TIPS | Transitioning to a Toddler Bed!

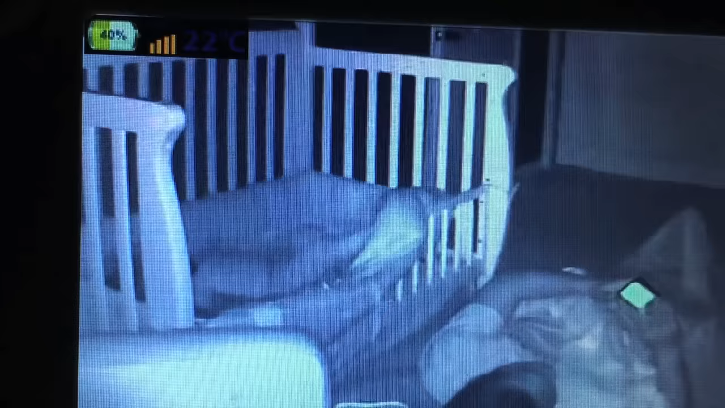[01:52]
Daddy's sleeping on the floor. So we decided to sleep train. We did his bedtime routine, which includes like rocking to relax him.
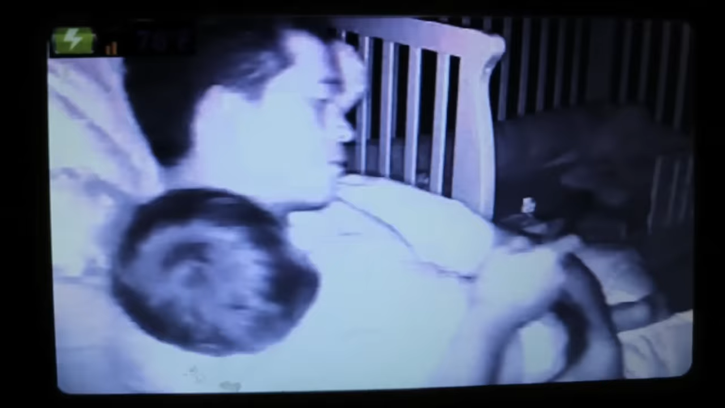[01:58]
Nice multitasking, Ross. We put him in his bed and then held the door shut while we watched the monitor.
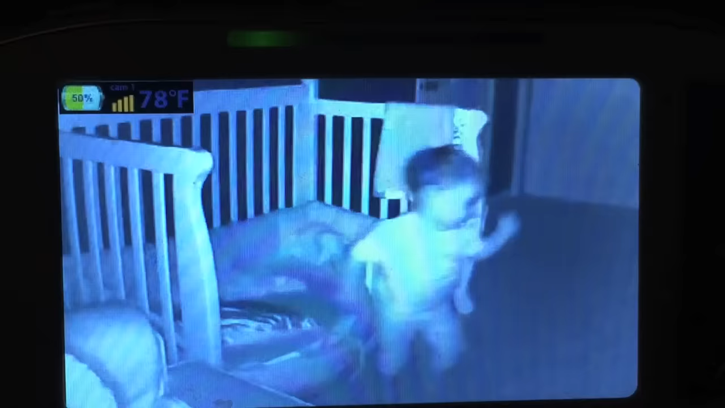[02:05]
As expected, he came and tried to open the door. But to my relief, when it didn't open, he didn't like try to run all around the room.